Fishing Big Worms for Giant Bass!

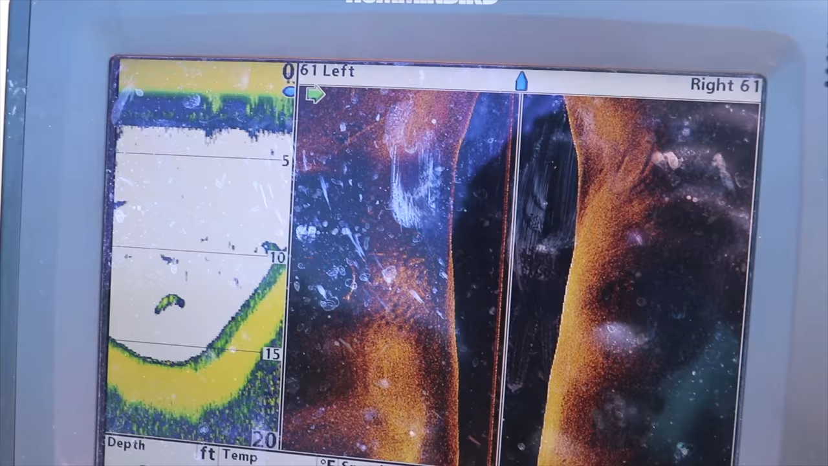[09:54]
all right folks here's a quick look at the magical spot
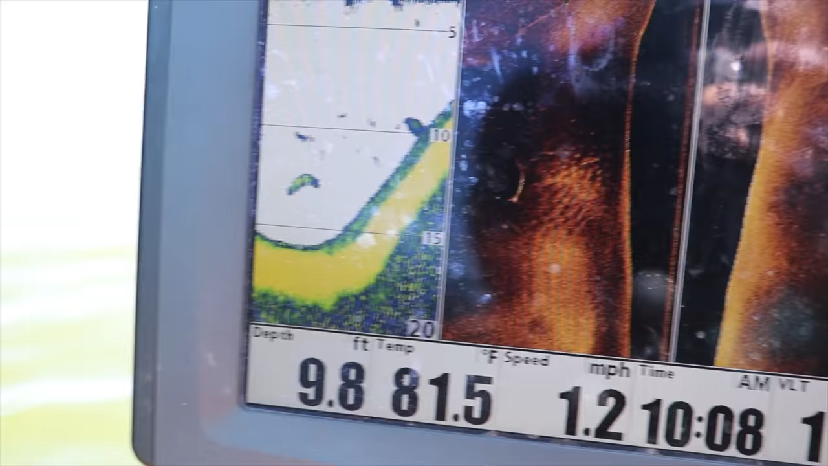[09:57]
On screen: depth 9.8 ft, water 81.5°F, speed 1.2 mph
right out here
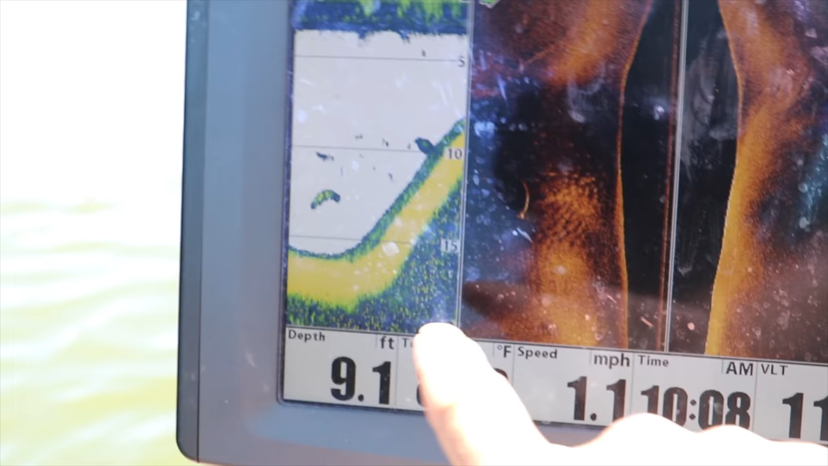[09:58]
On screen: depth 9.1 ft, speed 1.1 mph
was about 15 to 17 feet deep and then it comes all the way up
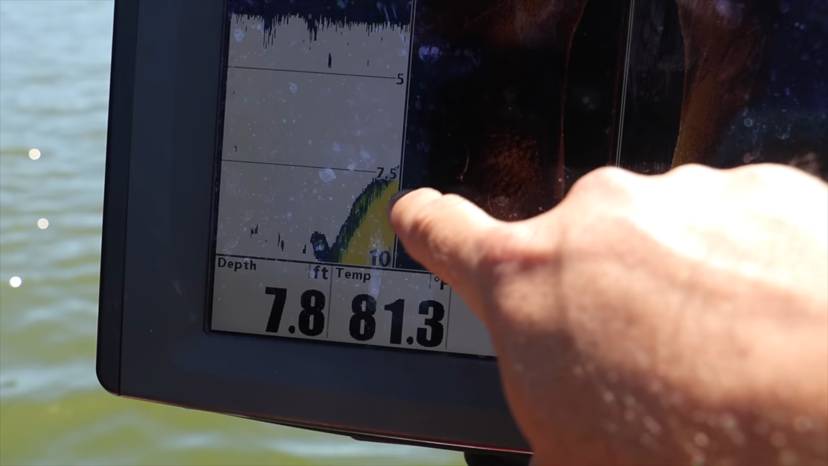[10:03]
On screen: depth 7.8 ft
to this hump right here and you can see that's a bass sitting right on it and throughout the day different
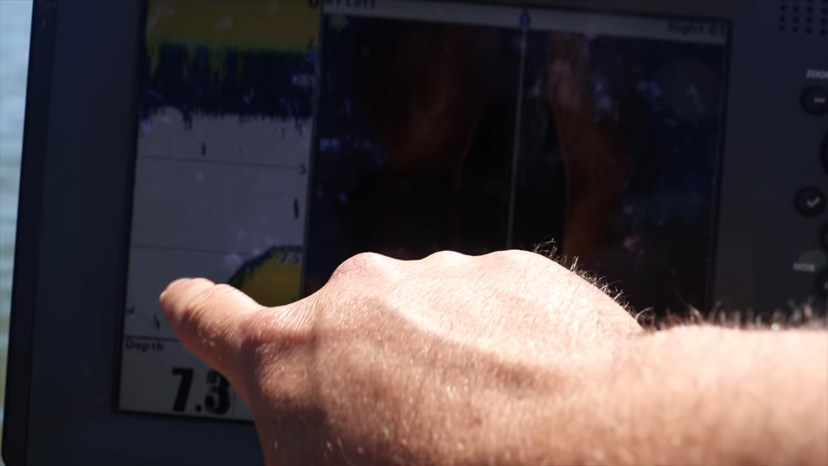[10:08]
schools of shad will come running up through it and that right up there on the top is that shell bed
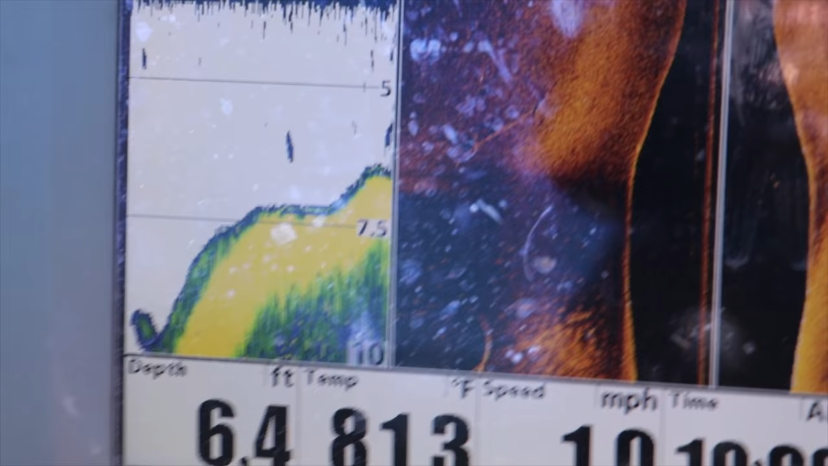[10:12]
On screen: depth 6.4 ft
we're basically just
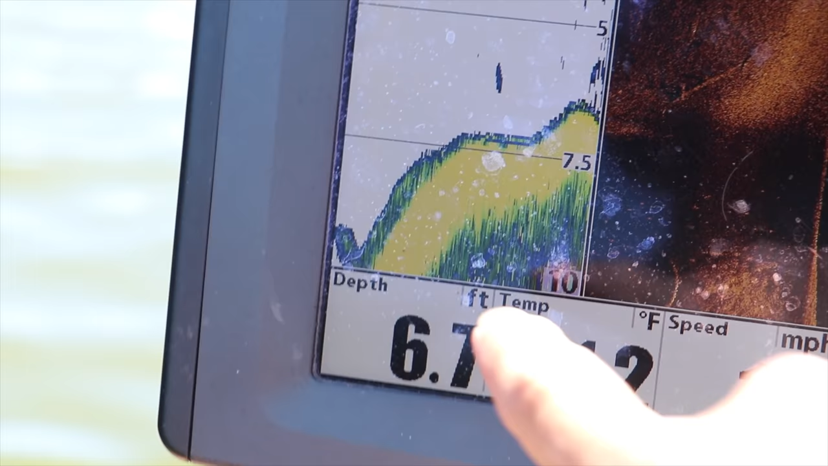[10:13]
working our swim baits and worms right up there right now the shad are up on the top side of it